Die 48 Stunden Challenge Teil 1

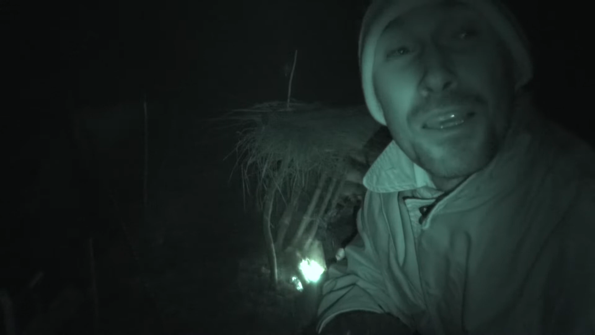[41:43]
Vorhin waren überhaupt keine Wolken mehr am Himmel. Allerdings sind jetzt wieder ein paar Wolken gekommen. Aber ich habe zum Glück jetzt auch ein gemütliches Feuer. Das wärmt mich jetzt hoffentlich die ganze Nacht. Mein Reflektor, den ich jetzt gebaut habe, der macht auch seine Arbeit. Der reflektiert jetzt die Wärme in meinen Unterstand hinein. Ich habe jetzt noch einiges an Brennholz gesammelt.
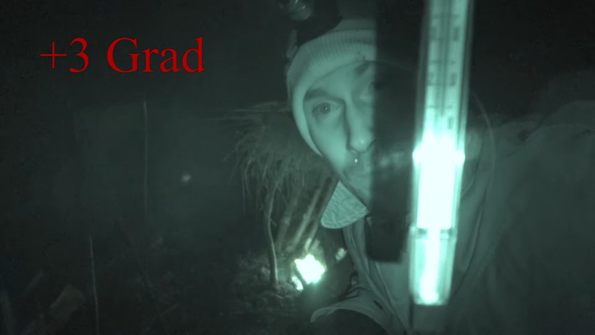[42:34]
Also es ist ziemlich frisch, wie ich gesagt habe.
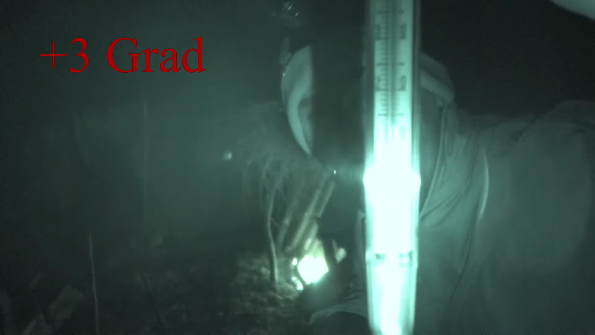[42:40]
Aber ich bin zum Glück mit der Arbeit heute fertig geworden.
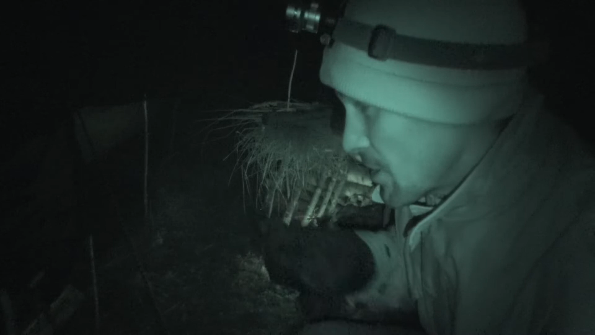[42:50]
Ich werde mich jetzt zurück in meinen Unterstand kuscheln, mich ganz fest in meine Decke einpacken und hoffentlich werde ich dann auch gut schlafen heute. Und wir sehen uns dann morgen wieder.
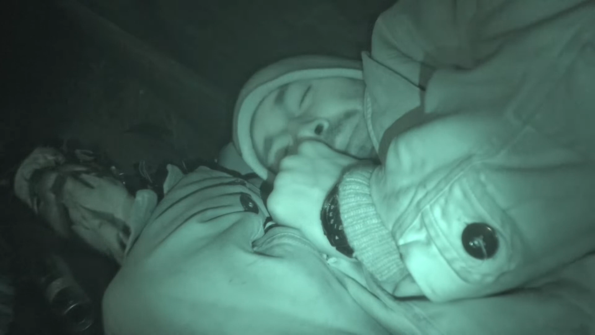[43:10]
Morgen. Wow, das war heute eine wirklich schöne Nacht. Ich habe echt gut geschlafen. Es war zwar eine sehr frische Nacht, mir war ein bisschen frisch in den Füßen,
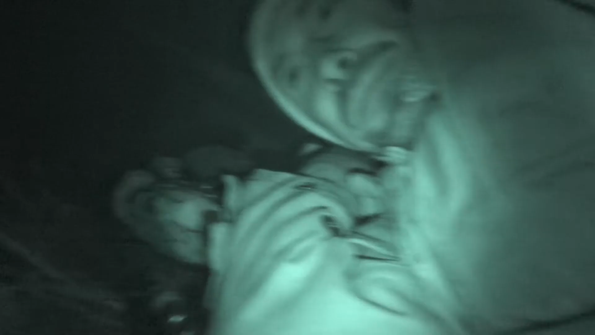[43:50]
aber ansonsten hatte ich wirklich überhaupt kein Problem. Ich habe echt gut geschlafen. Ich hatte die ganze Nacht auch ein tolles Feuer. Ich zeig's euch mal.
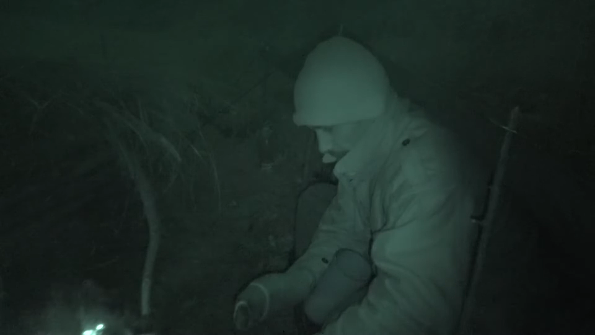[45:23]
Jetzt gibt es mal ein leckeres Frühstück, und zwar Cornflakes.